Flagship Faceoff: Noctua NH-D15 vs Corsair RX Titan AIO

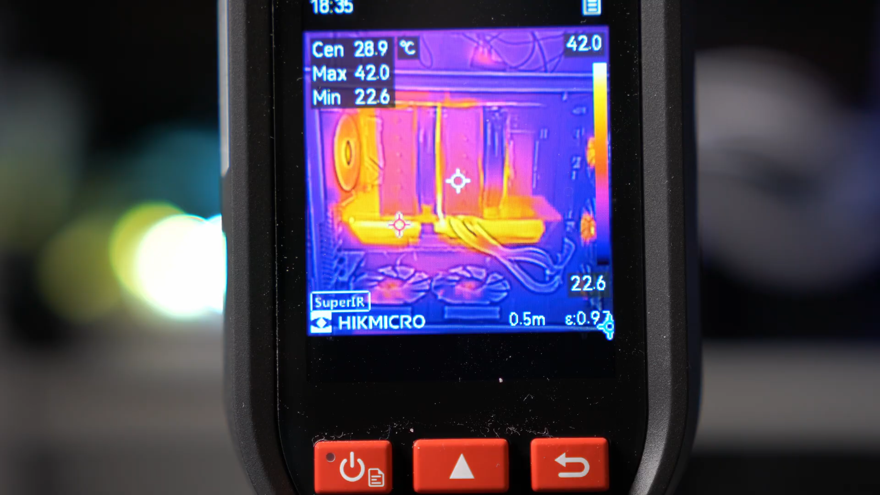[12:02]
On screen: spot 28.9°C
And actually, if I was gaming or doing something like that, the graphics card is the hottest thing, which is what that small moving red arrow thing actually is. That's the maximum 42 degrees Celsius. The actual center, which is focused on the Noctua cooler, was at like 28, 29 degrees.
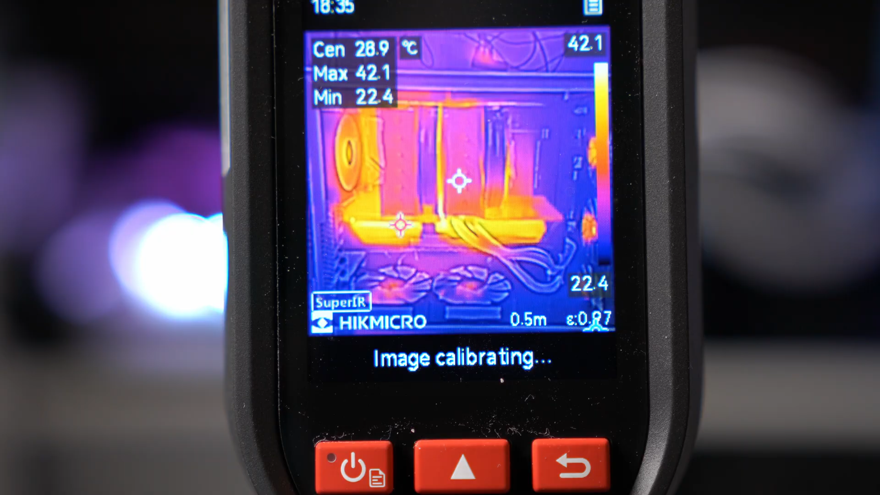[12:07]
On screen: spot 28.9°C
So not particularly hot at all, to be honest.
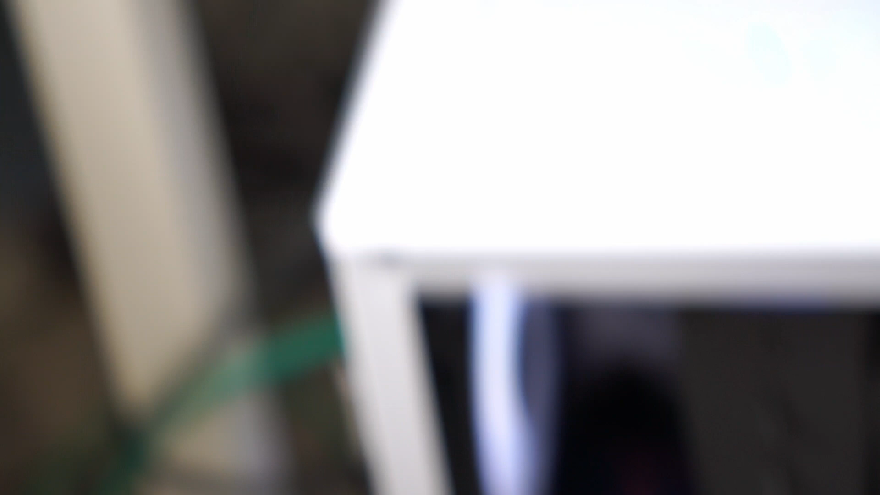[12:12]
Now, if we look at the two top exhaust fans, well, you actually notice is I've got this 140 mil fan there.
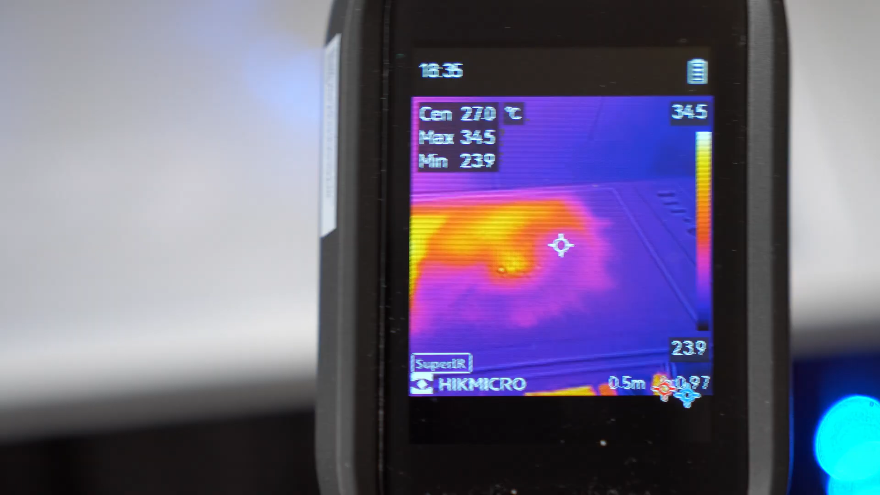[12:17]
On screen: spot 27.0°C
It's barely getting any heat at all.
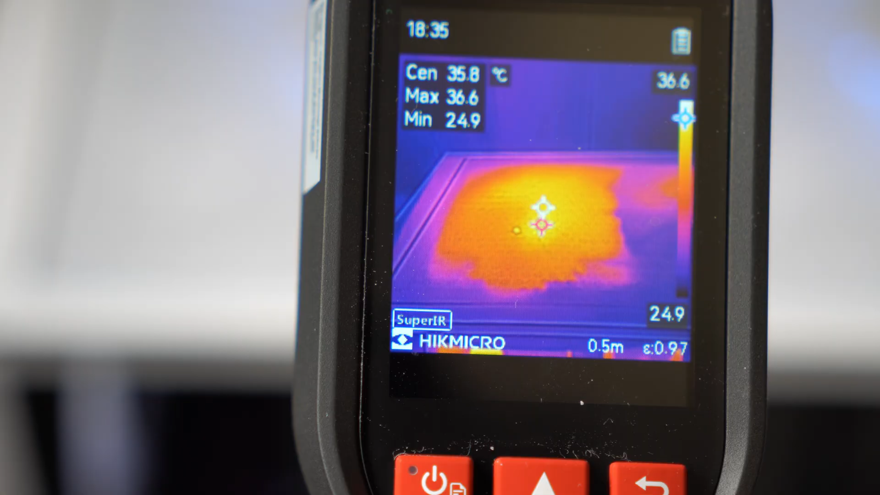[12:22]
On screen: spot 35.8°C, max 36.6°C, min 24.9°C
This one, to its credit, is actually getting some heat output, 35 or 36 degrees Celsius. But of those two top exhausts, one of them wasn't really doing anything at all. And then if we look at the rear exhaust fan, that's actually the thing that's getting,
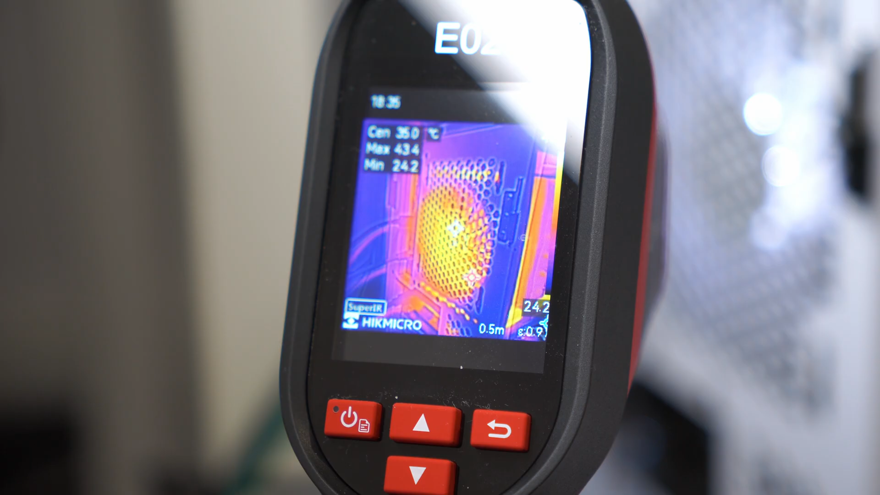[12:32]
On screen: spot 35.0°C
you know, more heat coming out of it, 35 degrees Celsius. And then the max, I think, is actually picking up something slightly different. But really, that rear exhaust fan is doing more of the work with a Noctua air cooler.
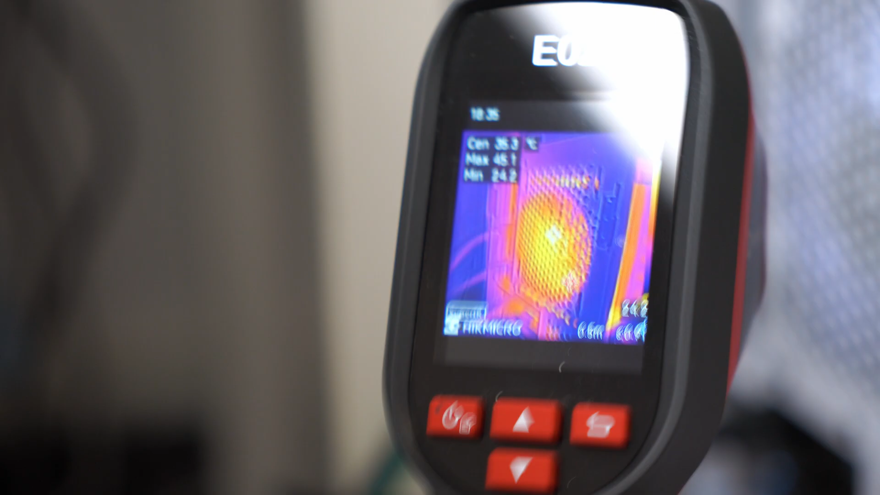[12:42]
And then we come back to this view, and you can see that actually the motherboard and the graphics card is actually running hotter than the CPU cooler,
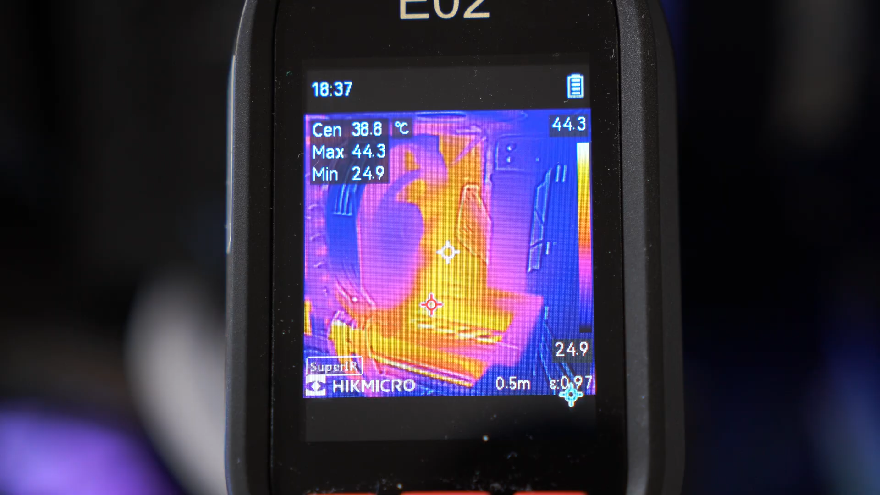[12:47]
which is by design, the actual cooler itself doesn't tend to get too hot.
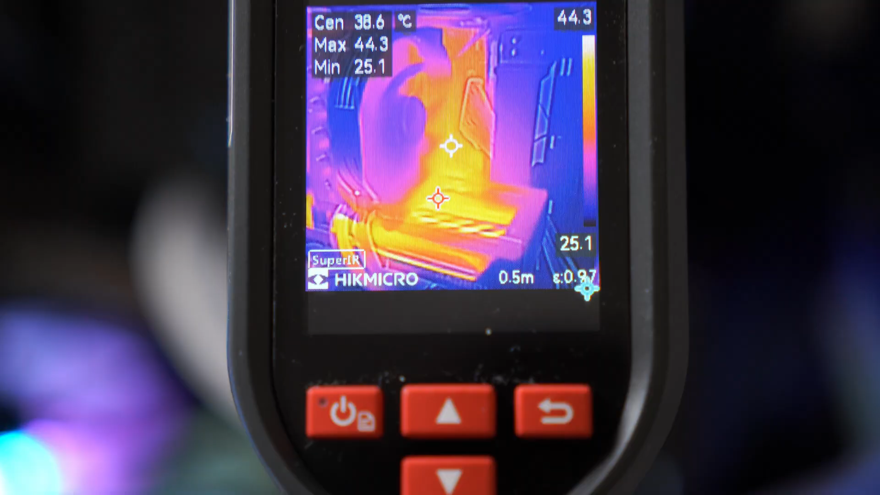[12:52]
On screen: spot 38.6°C, max 44.3°C, min 25.1°C
So really, the Noctua air cooler done absolutely fine there.
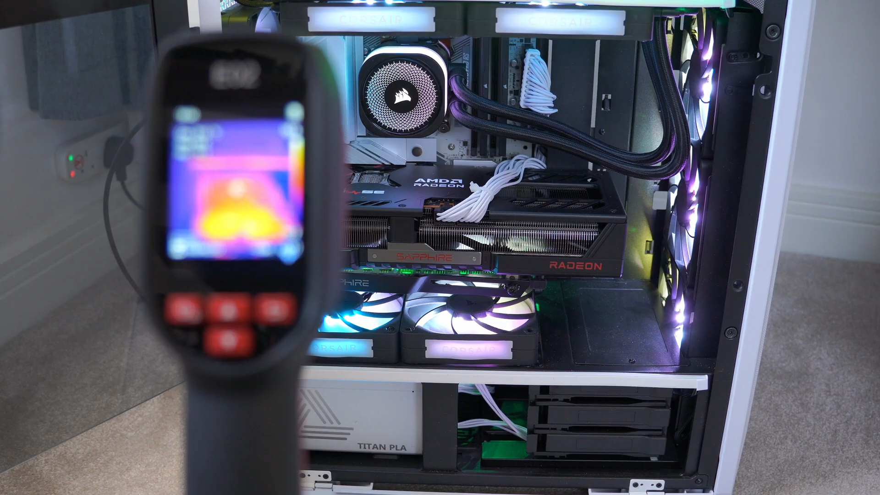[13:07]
So again, I done a bunch of tests here, whether it was Fairmark or running Prime95 or gaming.
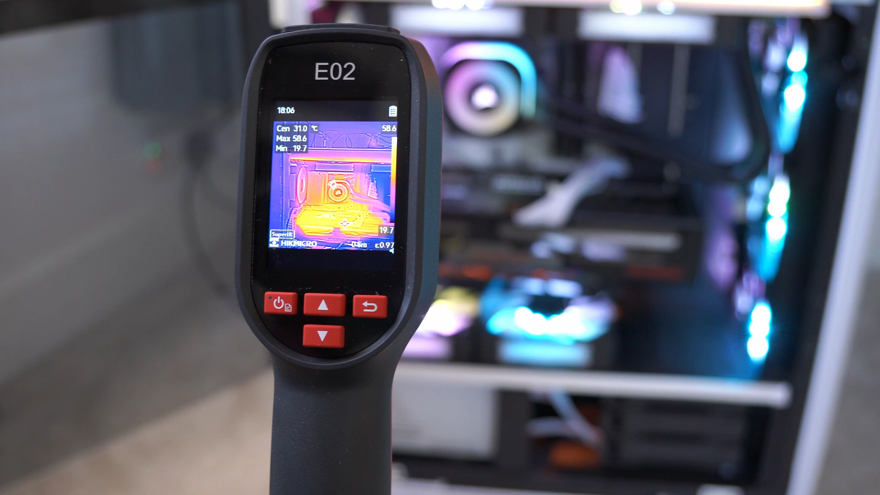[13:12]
What would often happen was a similar story to the Noctua cooler, really, which was that the actual cooler itself,
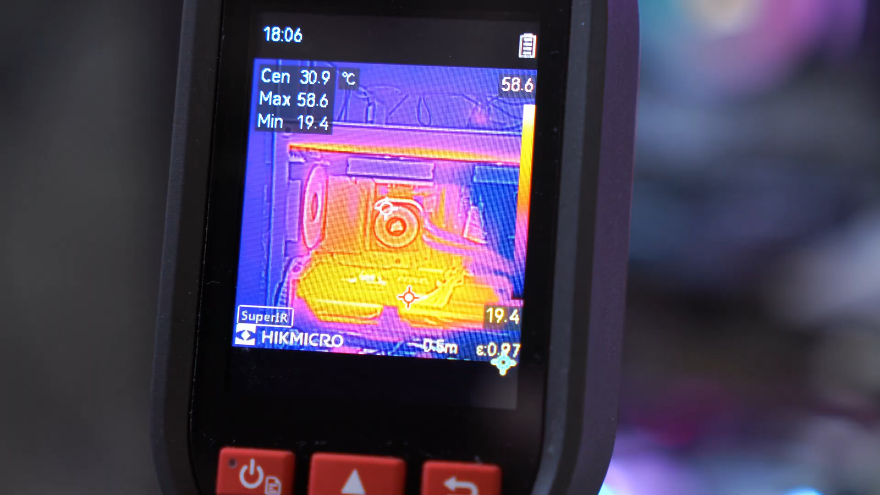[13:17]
or the pump in this case, wasn't that hot. And the hottest thing was often the graphics card.
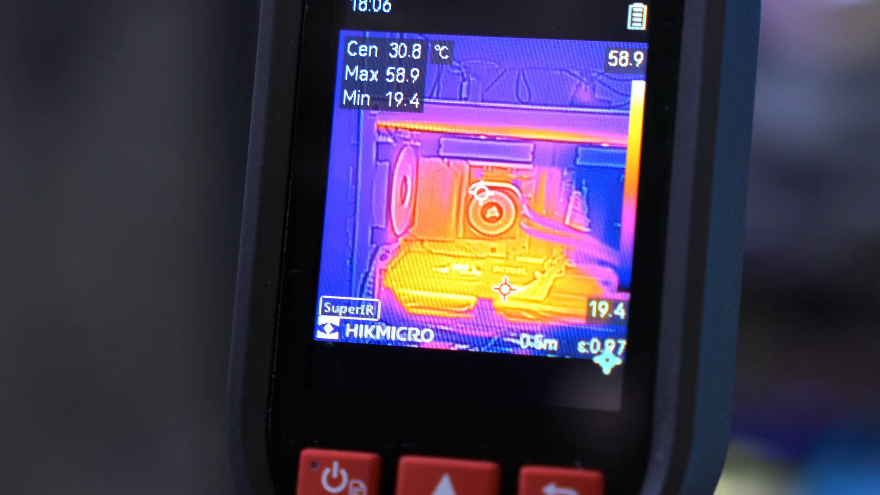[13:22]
And yeah, you can see there really in a lot more detail, the graphics card is often 66 degrees Celsius, for example. And actually, the Corsair all-in-one pump is not hot whatsoever.
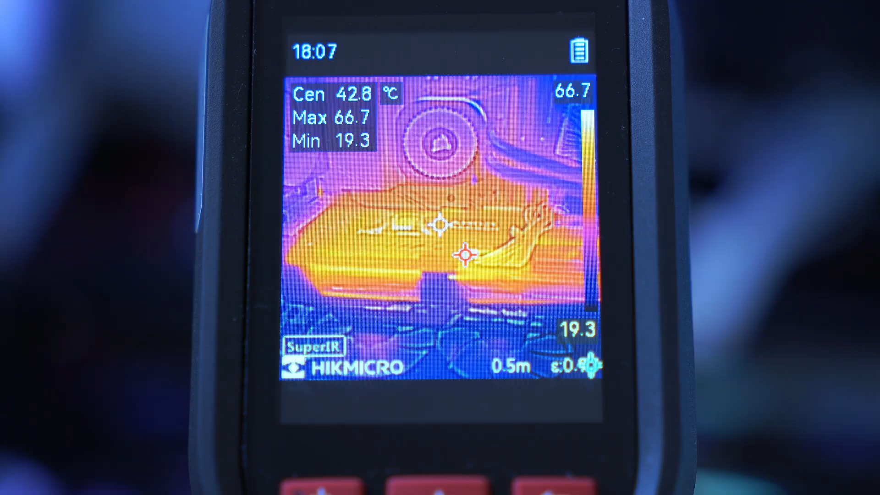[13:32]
It's actually one of the colder parts of the case. And then when we look at the top, the actual radiator, you can see there,
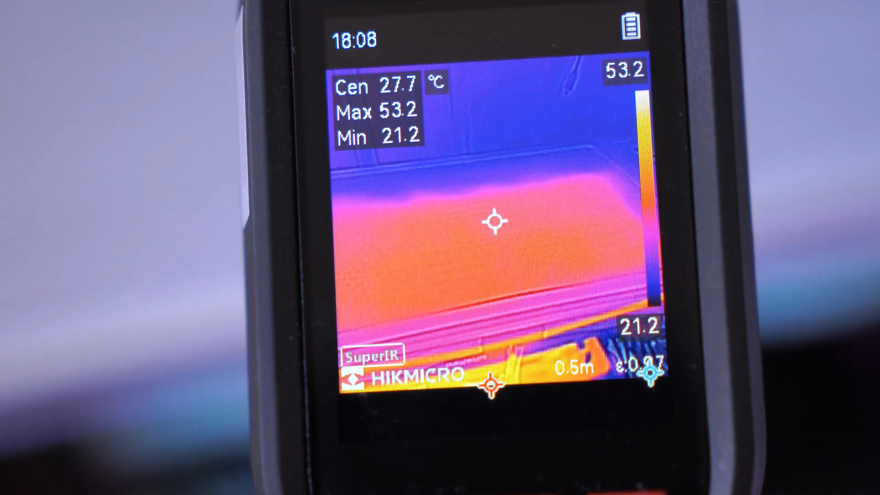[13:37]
On screen: spot 27.7°C
there's not that much heat actually coming off the radiator, which is by design, that's pretty good.
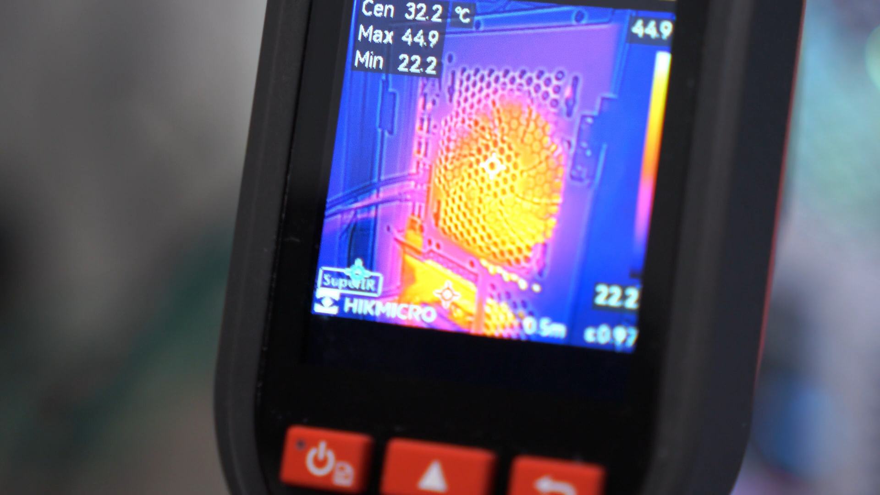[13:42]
On screen: spot 32.2°C
And then you look at your rear exhaust fan, this is going to be taking more of the heat.
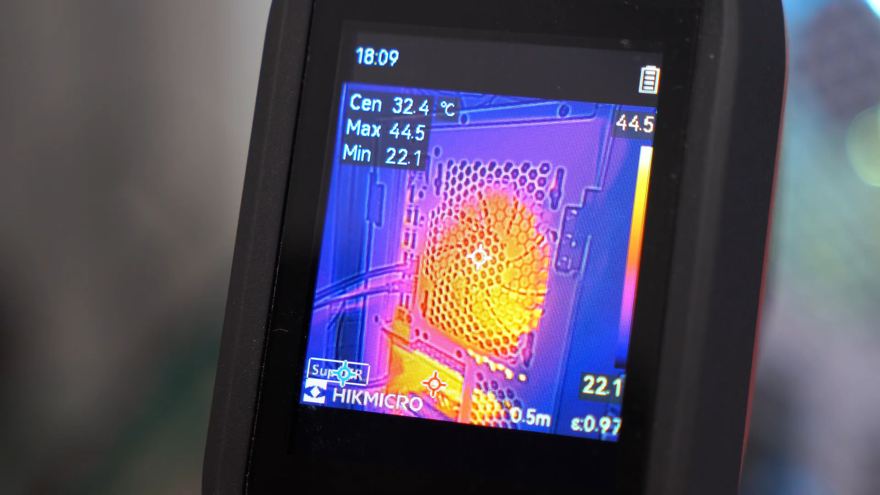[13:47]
On screen: spot 32.4°C
But even then, you know, it is running a bit cooler than we seen with the Noctua exhaust fan.
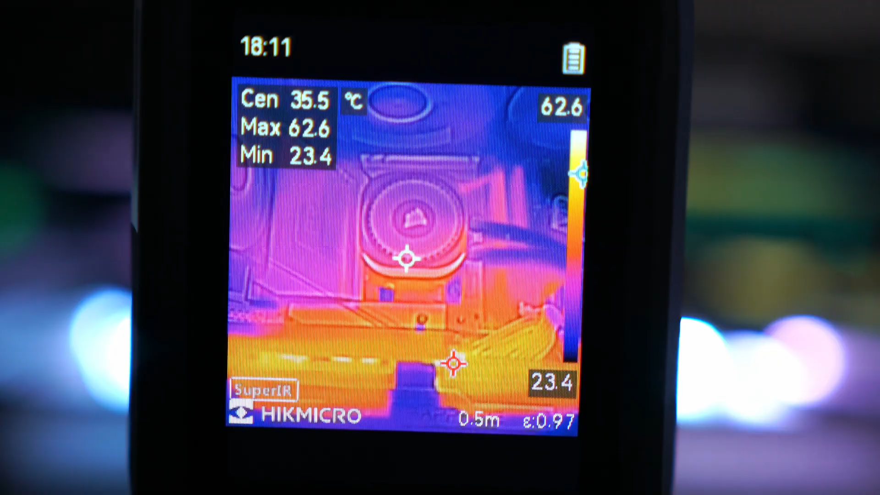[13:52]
On screen: spot 35.5°C, max 62.6°C, min 23.4°C
And again, we can look at a close-up view here, and the Corsair pump and cooler doesn't get particularly warm. You know, your GPU and motherboard will get hotter than the actual pump. But that really sums up a lot of the tests that I've done. But which do I actually prefer?